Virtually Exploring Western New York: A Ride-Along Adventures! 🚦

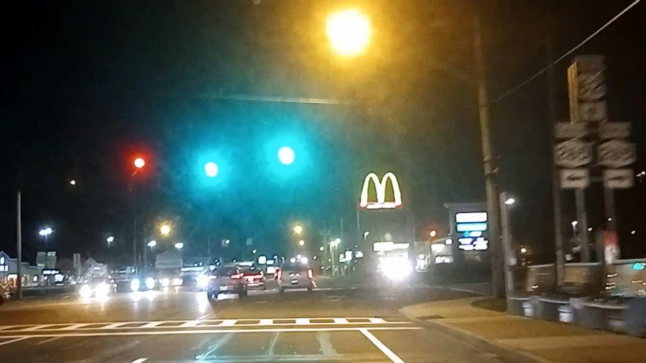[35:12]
I can't remember what it said, but that was really cool. Part of the ride along. Yes, coming up on the right. With the red awning is Viola's, a great sub shop here in Western New York, and particularly Niagara Falls.
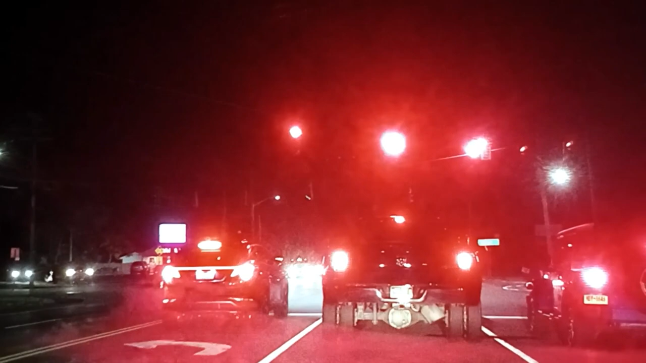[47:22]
Definitely don't remember those lights on Jim Hortons. The ones above on the... Around the... Yeah, where that white spot is. Yeah. Huh. And they're also missing a piece of it. Yeah, that's what I thought.